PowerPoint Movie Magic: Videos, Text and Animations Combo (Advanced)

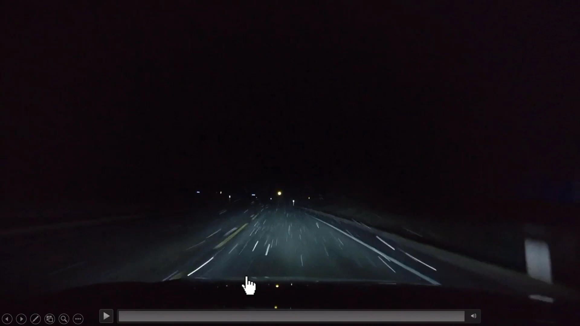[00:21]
This is the clip. As you can see, it's a very short clip that shows the movement of someone going in the car. There is rain and therefore wiper wipes across the windshield. Just observe. So here is the scene and there is the wiper moving across the windshield. Now what we are going to do is we are going to use the same scene to present two different text elements.